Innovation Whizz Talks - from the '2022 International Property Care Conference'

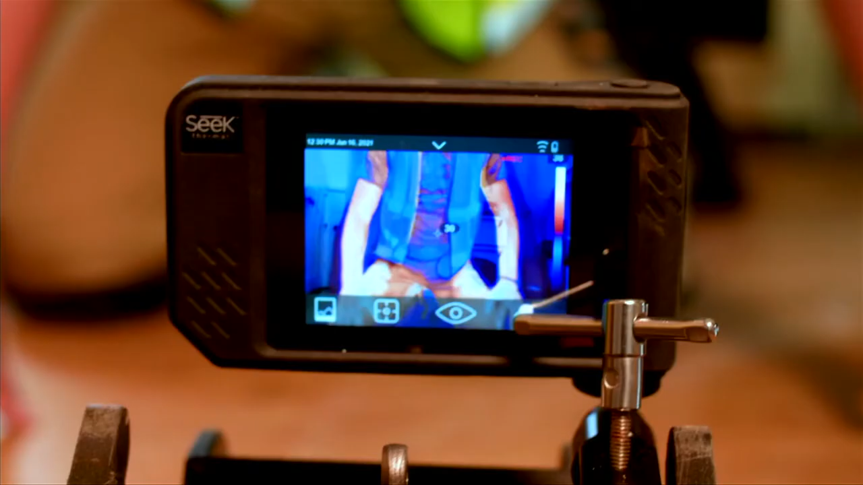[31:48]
The Glimpse can even be equipped with additional accessories such as thermal imaging and data loggers, allowing it to locate leaking pipes and record atmospheric conditions.